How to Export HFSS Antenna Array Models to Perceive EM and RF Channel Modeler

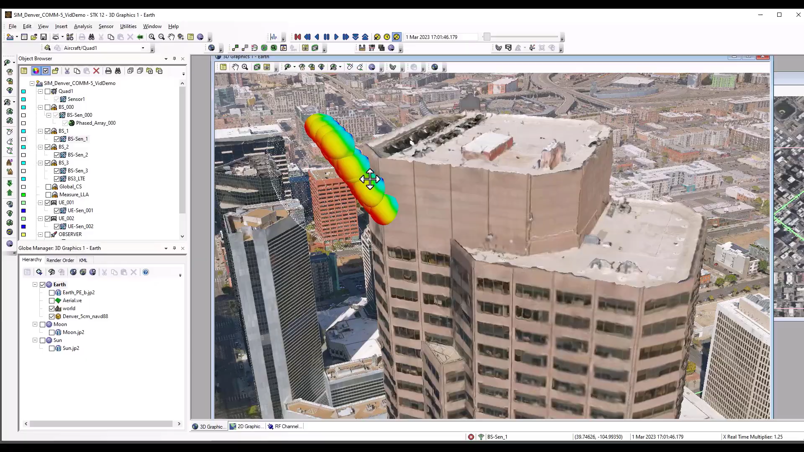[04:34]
And there you can see we have our phased array system here with 32 component channels that will be used for wireless channel modeling.